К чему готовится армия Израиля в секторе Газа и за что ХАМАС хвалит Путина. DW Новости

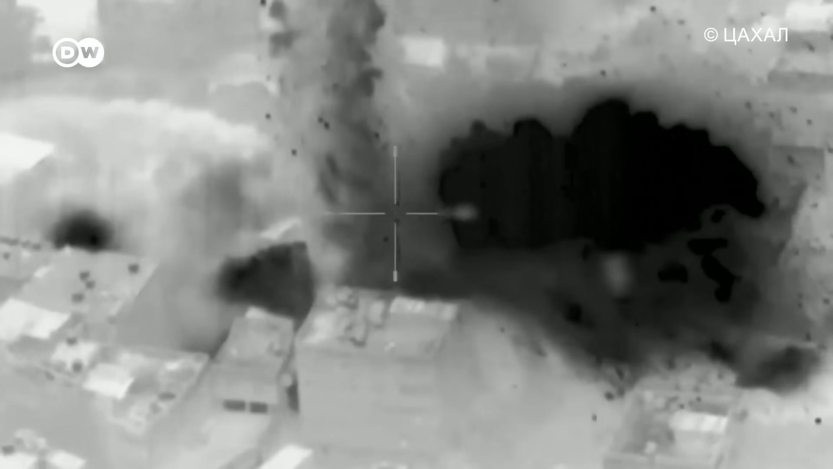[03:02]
что убила главу воздушных сил Хамас Мирада Абу Мирада,
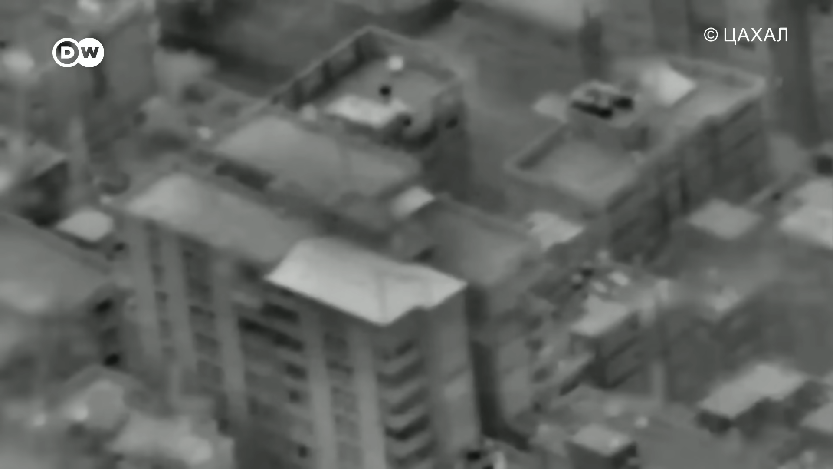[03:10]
высокопоставленный член исламистской палестинской группировки погиб при
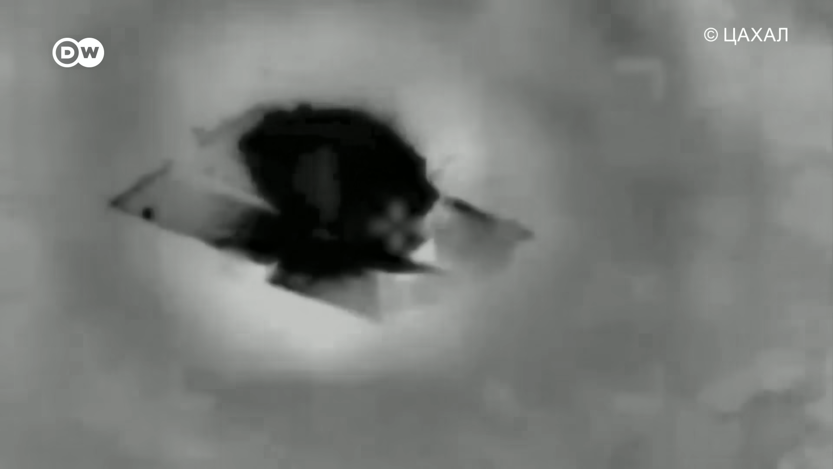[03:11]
ударе израильских истребителей по оперативному штабу в Газе.
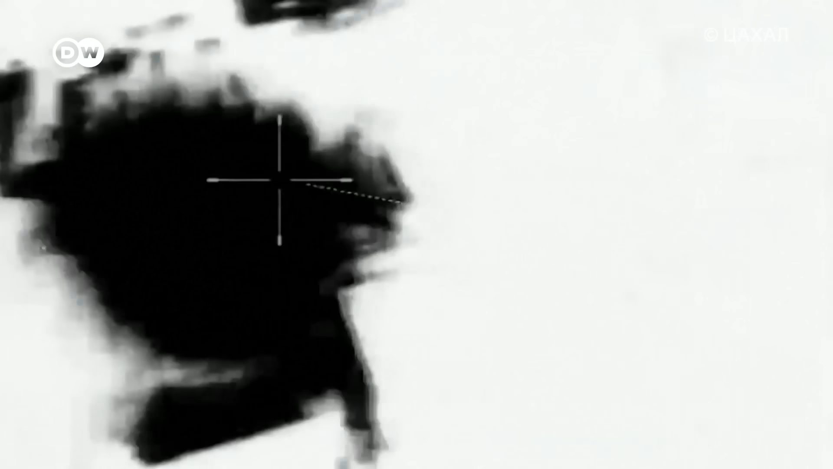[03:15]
Напряженной остается ситуация и на границе Израиля с Ливаном, где уже произошли первые боестолкновения.
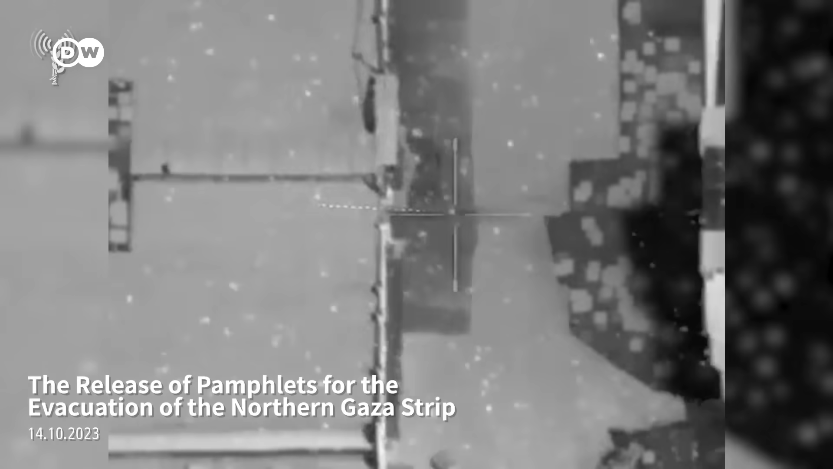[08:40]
Вот так израильские военные разбрасывают листовки со своих самолетов,